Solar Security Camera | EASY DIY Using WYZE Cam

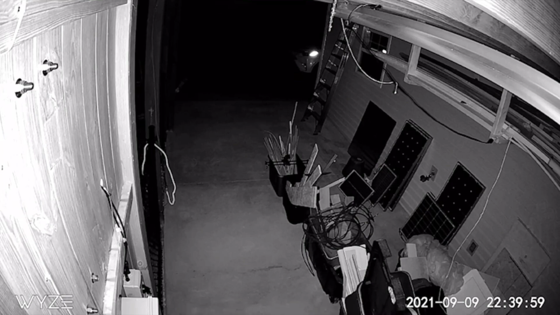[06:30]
Next I wanted to check the nighttime view on the camera and verify that I would be able to clearly identify if there was motion in the area and how visible everything was. I was quite impressed with the video quality for such a cheap camera. Also note that there are no external lights turned on right now. Instead the Wyze camera is using its built-in infrared light sensors.